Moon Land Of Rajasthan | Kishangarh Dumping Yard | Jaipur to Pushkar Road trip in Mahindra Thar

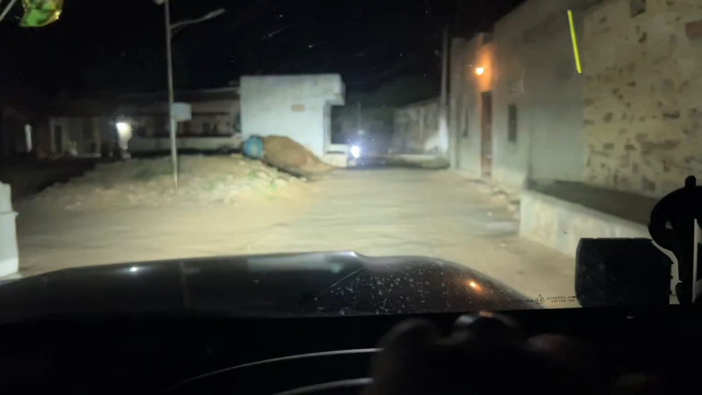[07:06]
भाई पता नहीं हम कहाँ घुस गए, डंपिंग यार्ड के बाद बिल्कुल कुछ समझ नहीं आ रहा, कुछ गाँव से में एंटर हो गए हम।
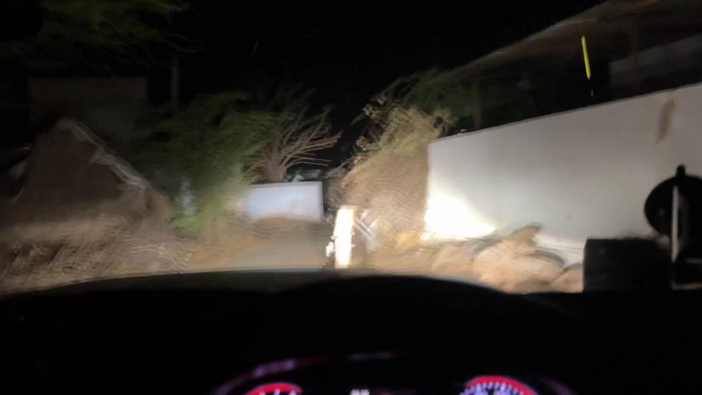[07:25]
ओ भाई जो तूने ये बोली ना स्लाइटली लेफ्ट और फिर राइट
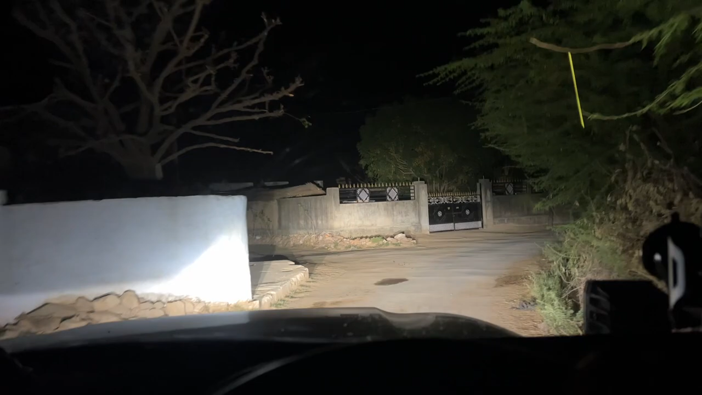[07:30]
दिल ही खुश कर दिया भाई इसने तो, स्लाइटली लेफ्ट लेके हाईवे पे नहीं आ रहे हम,
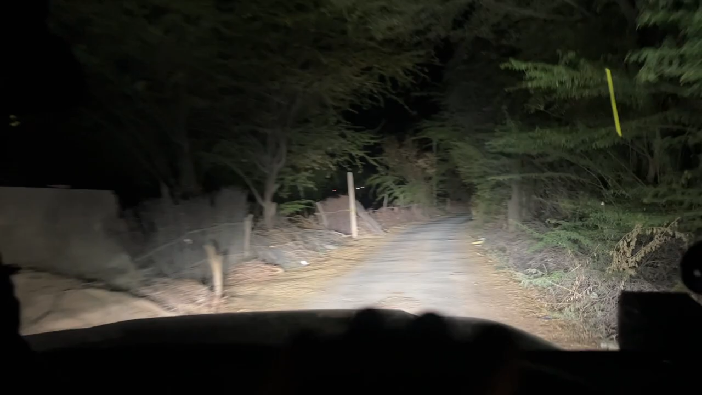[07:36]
एक घंटे से लगे हुए कि हाईवे पे पहुंचे समझ नहीं आ रहा।
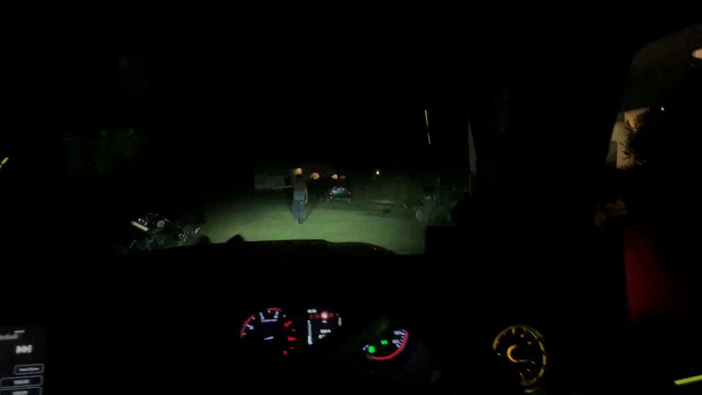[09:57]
राइट साइड में देखो भाई, यहाँ पे जिप्सी का ग्रुप आ रखा है पूरा कल ऑफ रोडिंग के लिए, जो कि हो सकता है कि कल हमारा भी प्लान बन जाए, विल सी समथिंग।
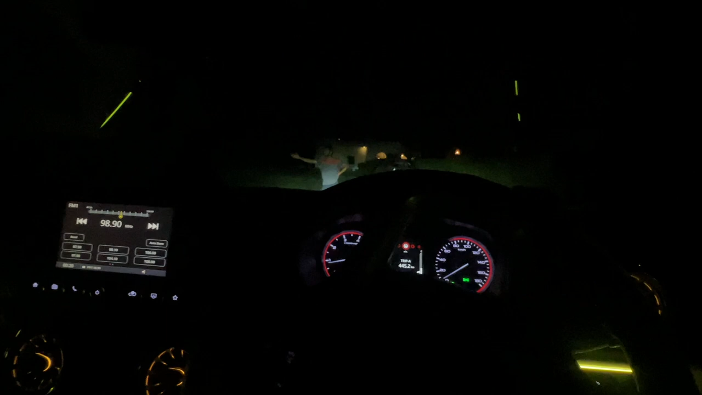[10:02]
गाइस हम आ गए टेरेस पे, ये देखो फोर्ट की टेरेस पे, एंड आई विल शो यू समथिंग।